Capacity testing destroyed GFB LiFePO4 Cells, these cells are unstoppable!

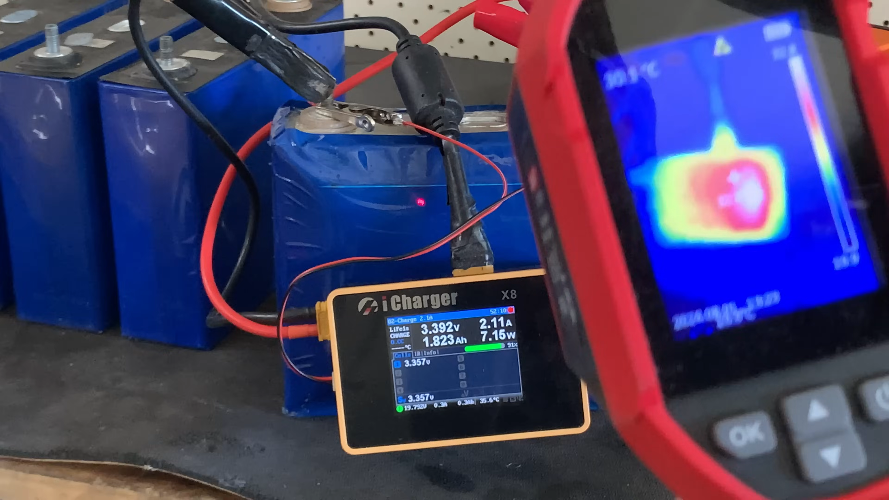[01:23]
We've got the iCharger X8 is about 33, 34, 35 degrees, and the battery behind it you can't even see. So if we sort of swing that over that way,
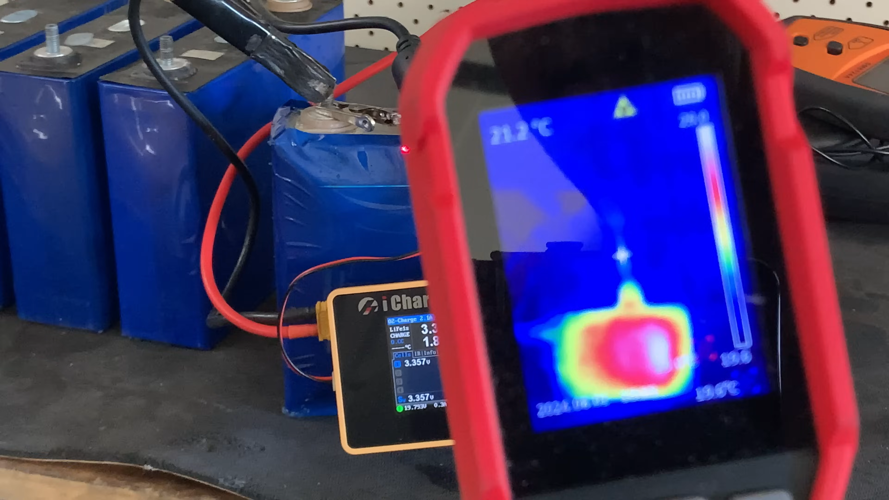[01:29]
On screen: spot 21.2°C
and I'm trying to record with the device as well, there's no heat at all in that battery. You can see the red dot there on the battery.
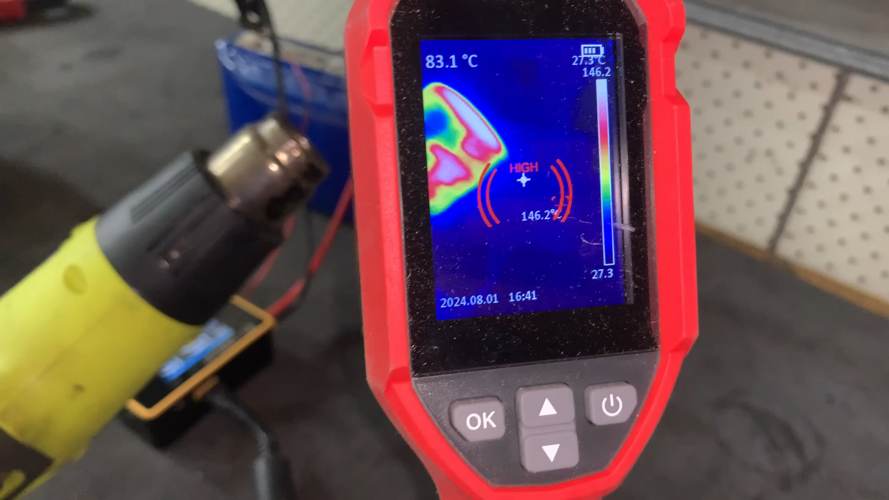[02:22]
On screen: max 146.2°C
I like that as a feature.
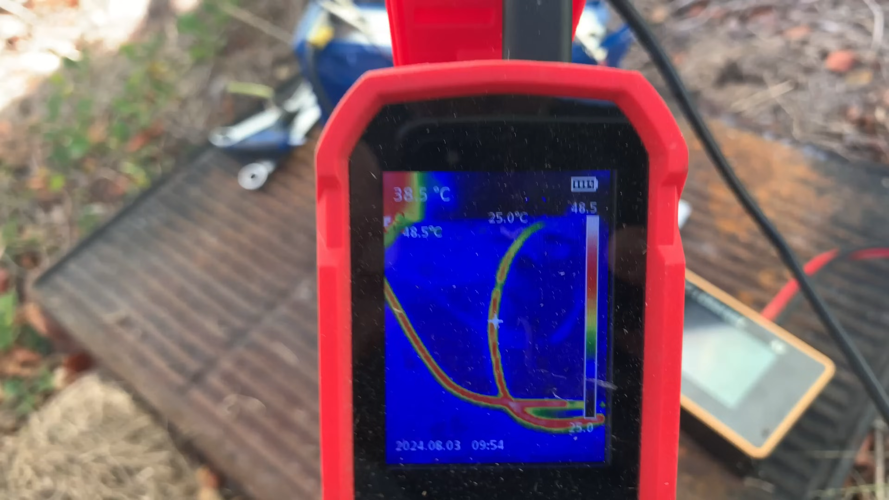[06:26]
On screen: spot 38.5°C, max 48.5°C, min 25.0°C
We've got no heat. Well, actually, we've got the heat in the cables. We haven't got any heat in the battery there at all.
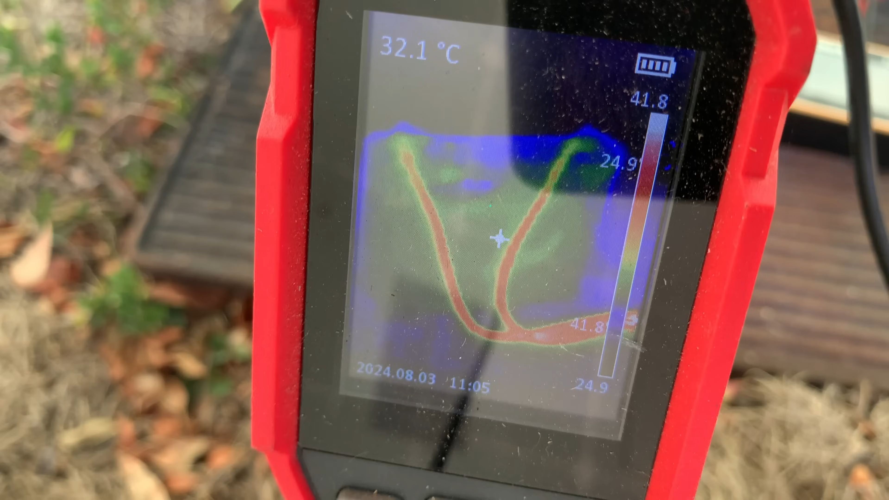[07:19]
On screen: spot 32.1°C
There's a little bit of warmth there, but certainly nothing to worry about as yet. Those cables, it's a different matter altogether.
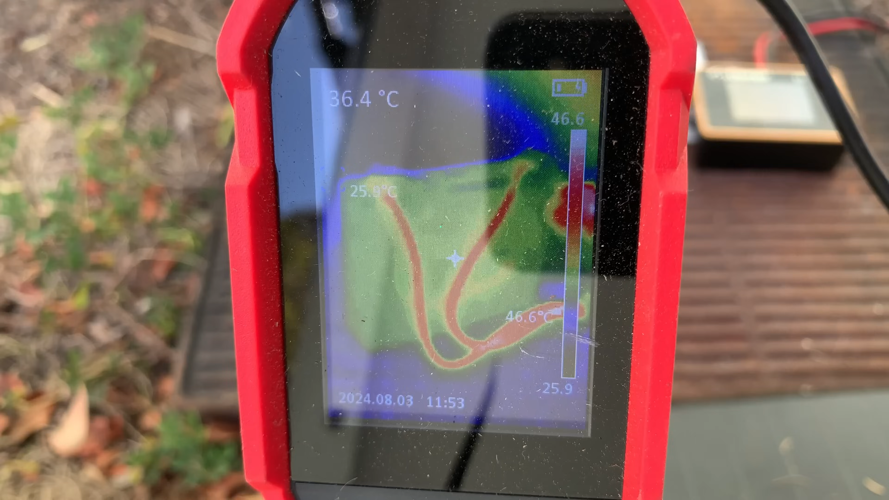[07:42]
On screen: spot 36.4°C, max 46.6°C
You can see the cables are nice and hot, but the battery itself is not much hotter than ambient temperature.
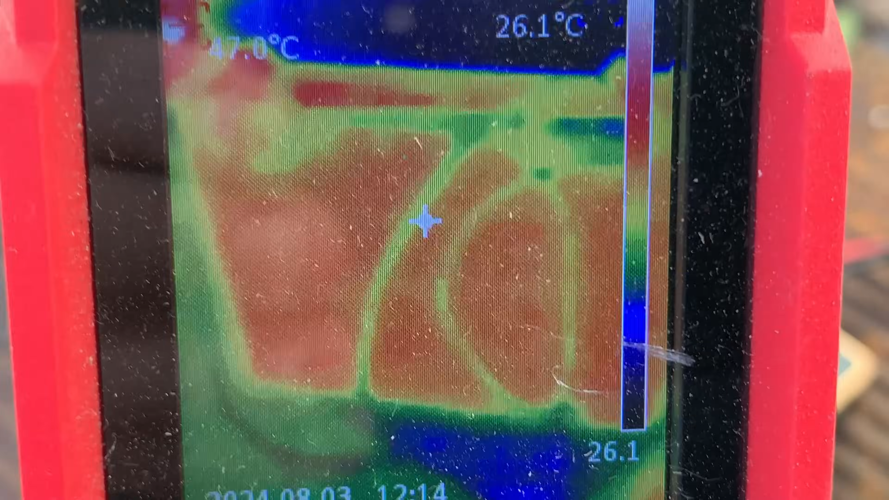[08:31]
That battery looked like it was starting to get a little bit warm. And I can definitely feel it.